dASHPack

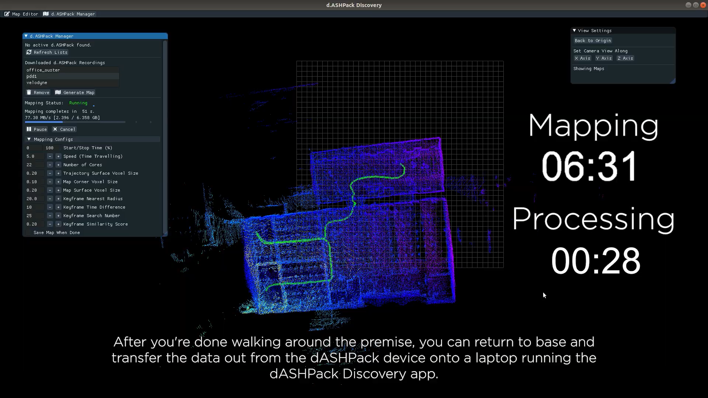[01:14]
Dashpack Discovery will proceed to extract data from the Dashpack device and build the 3D navigation map of your desired location.
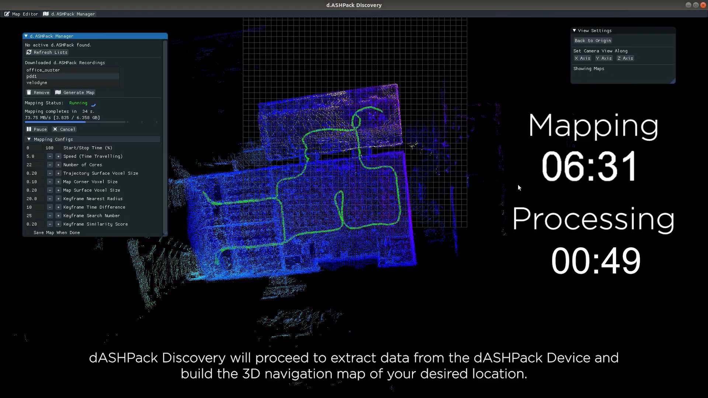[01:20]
Dashpack Discovery runs our own custom SLAM algorithm
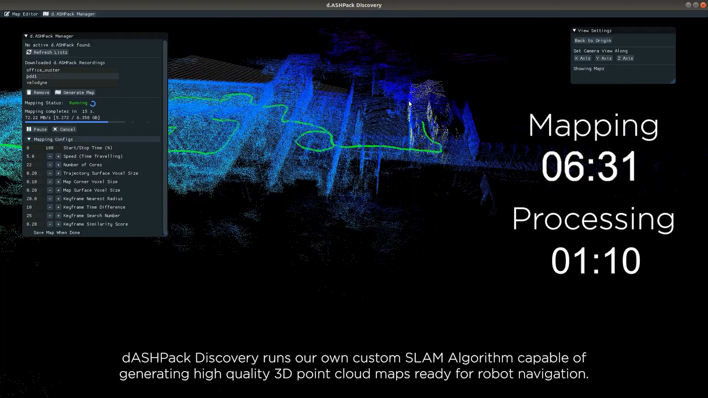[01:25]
capable of generating high quality 3D point cloud maps ready for robot navigation.
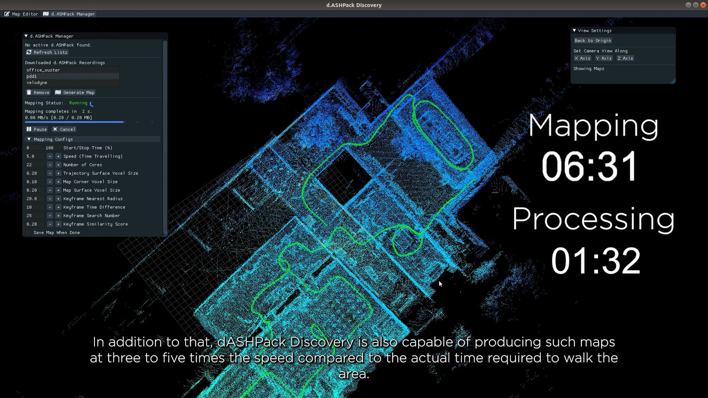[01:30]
In addition to that, Dashpack Discovery is also capable of producing such maps at three to five times a speed compared to the actual time required to walk the area.
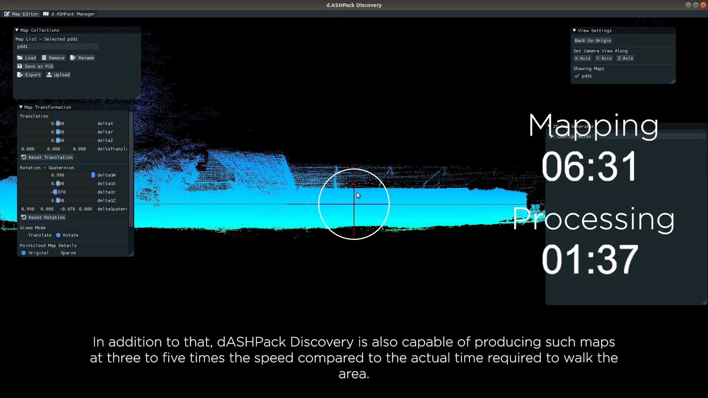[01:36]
Once the map is generated,
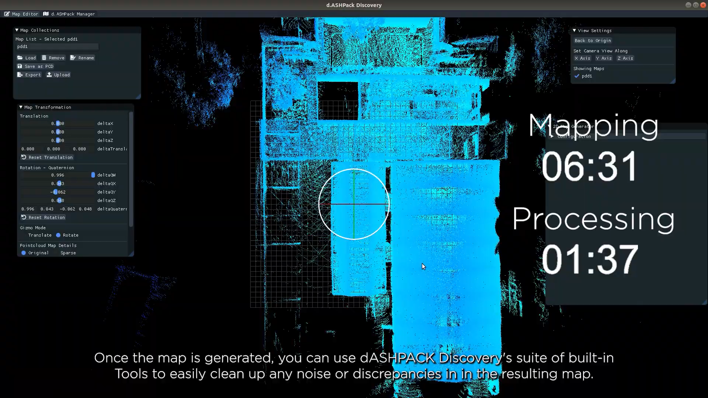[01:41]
you can use Dashpack Discovery's suite of built-in tools to easily clean up any noise or discrepancies in the resulting map.
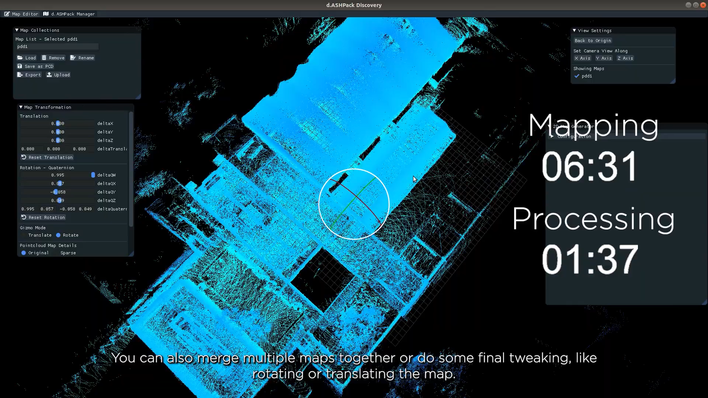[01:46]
You can also merge multiple maps together or do some final tweaking like rotating or translating the map.
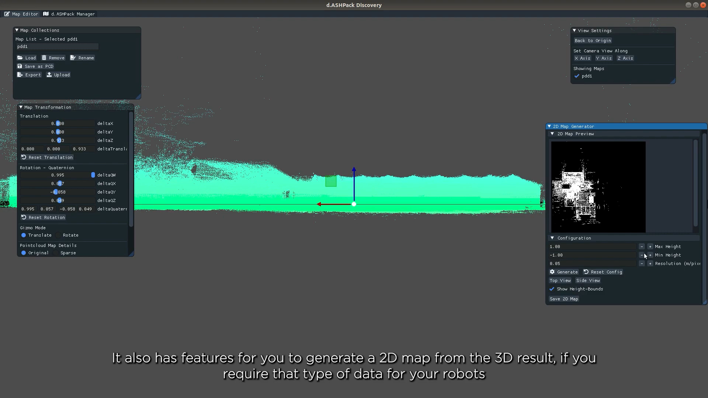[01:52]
It also has features for you to generate a 2D map from the 3D result if you require that type of data for your robots.